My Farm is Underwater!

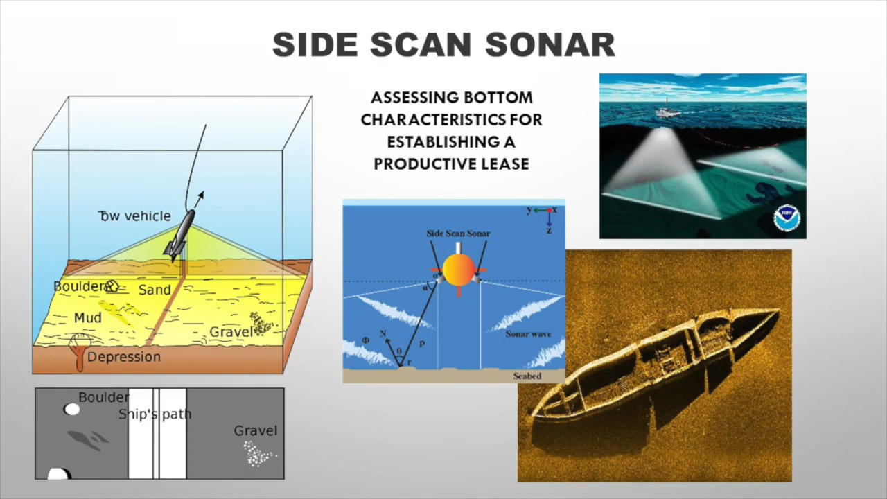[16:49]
Side-scan sonar can help you with that, and we have operations that can do this. That will go out and look and see what the bottom is like, so that you can find the best bottom to locate your lease.